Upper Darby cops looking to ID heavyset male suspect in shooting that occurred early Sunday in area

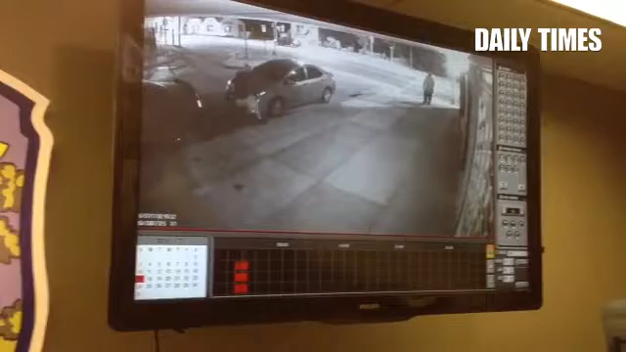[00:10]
Not this guy crossing, but the heavier guy in the back. The heavier gentleman. The heavier, right there, stop it.